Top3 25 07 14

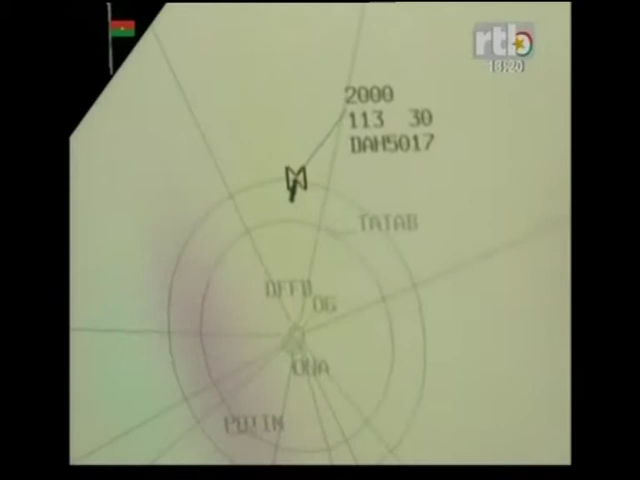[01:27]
Pour le reste, voici la trajectoire de l'avion fournie par les radars de la Segna.